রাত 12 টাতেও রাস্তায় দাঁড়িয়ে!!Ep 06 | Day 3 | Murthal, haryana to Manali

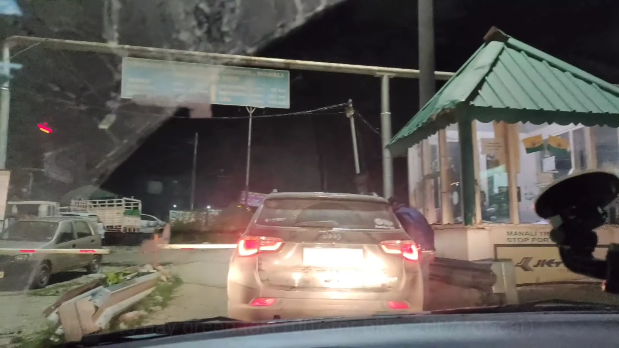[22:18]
200 টাকা। হচ্ছে মানালি ঢোকার মুখে টাইম হয়েছে, এখানে দেখে নাও সবাই,